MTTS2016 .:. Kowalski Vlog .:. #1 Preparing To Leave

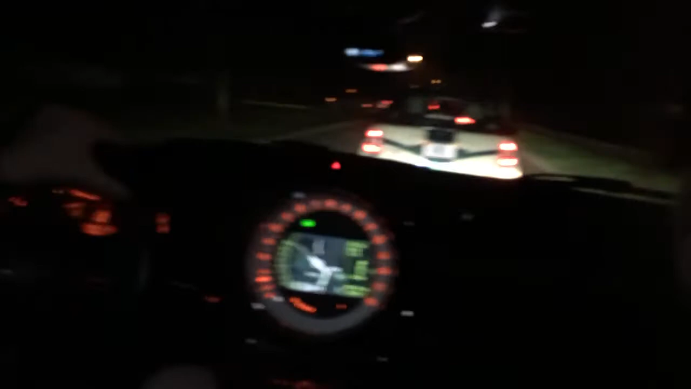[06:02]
And we have this line of traffic that goes for literally days, and we're following it Ross. It goes at least a half mile. It's ridiculous. And Ben from every direction.
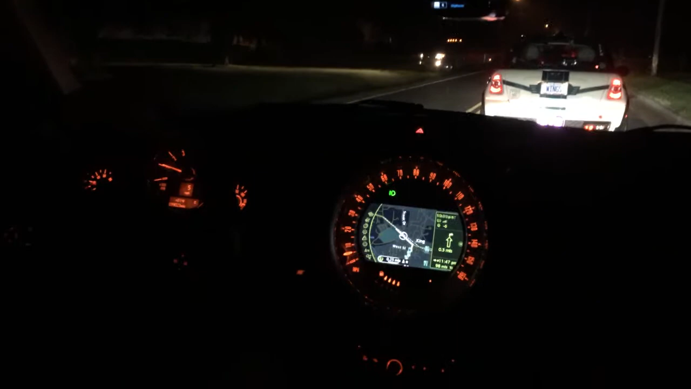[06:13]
Ben has some great clutch work going on here. I'm being really nice to it. And air conditioning, we have it on, is working great. We should do what that truck just did. Yeah, Bearable took care of it for us. Thanks. You're welcome. Man, it'd be nice to have an automatic, like, Ross. Because Bearable works for G3 if we didn't make that known before. 6 miles an hour, so you can come up with a clutch, but this is going four and a half. Well, that's all right. We have an extra clutch in the back. Oh, perfect.